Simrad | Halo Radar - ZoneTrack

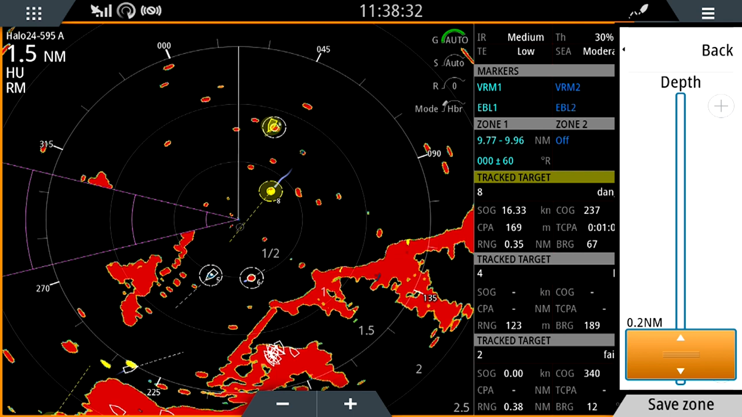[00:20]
and now I have to define the zone area. I'm actually going to bring the range down because I've been playing with a long range zone, but you'll see that zone appear now in the short range, and I'm going to define a sector or an arc out in front of my own vessel that
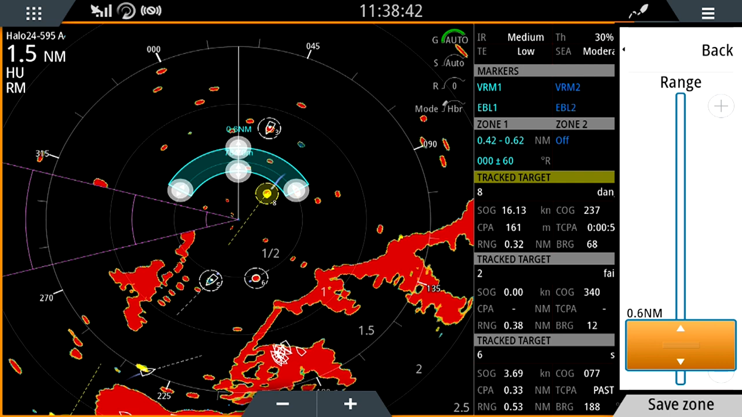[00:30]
I wish the radar to automatically track targets. So now that I've saved that zone, you can see that immediately every target that was within that zone has been assigned a track ID, and where those targets have CPA or TCPA values within my dangerous target criteria, they are highlighted yellow. You do have the ability through the target tracking menu to go and apply filters to these targets,
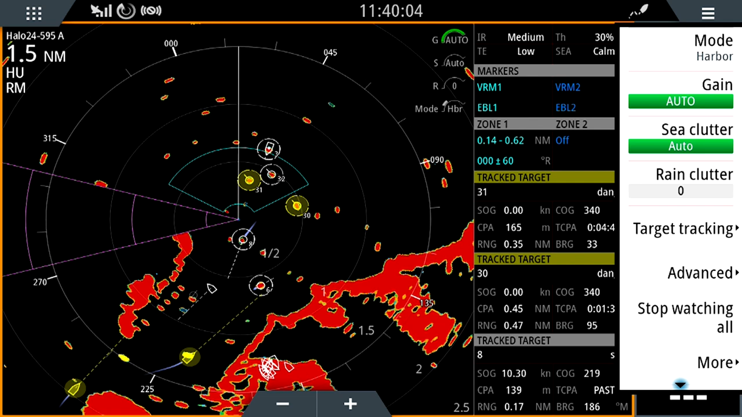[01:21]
objects. So as this radar video plays through, you can see there's a contact right on our heading line, and it's just outside the zone at the moment that I've defined. So as we allow that radar image video to play through, you'll see that as soon as that target enters the zone, it will immediately be auto tracked.
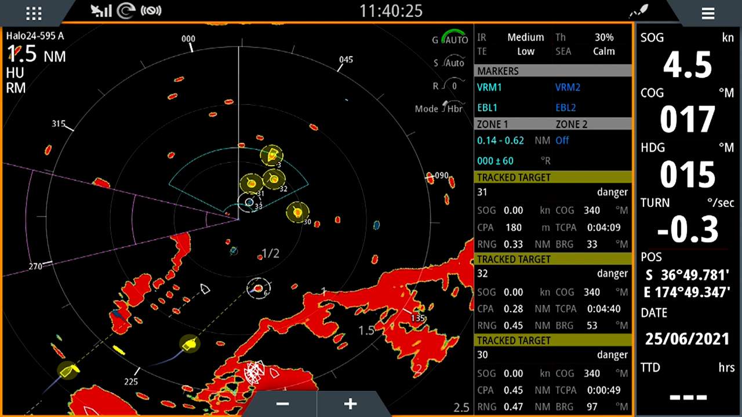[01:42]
We'll give it a second to just enter the zone right on the ship's head. So there you go, target number 35 immediately tracked as it entered the zone.